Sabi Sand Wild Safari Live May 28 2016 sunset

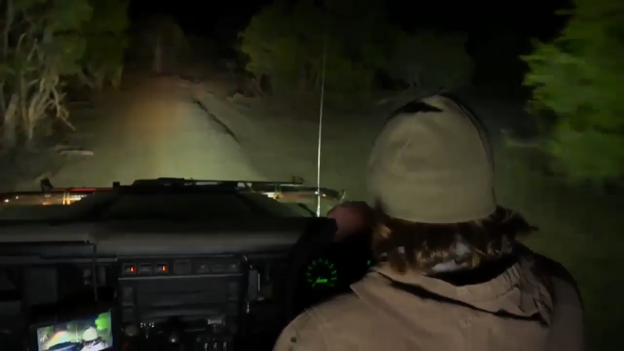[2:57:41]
Okay. Hopefully. Not too far. Hold on. Bouncy bounce. Sorry, I'm not looking back. I'm just trying to concentrate on not bouncing the cameraman off the vehicle while we rush to try and get a view of the Nkuma lioness before the last few seconds of drive. But don't forget, we do it all again tomorrow on the Sunrise Safari. Very exciting.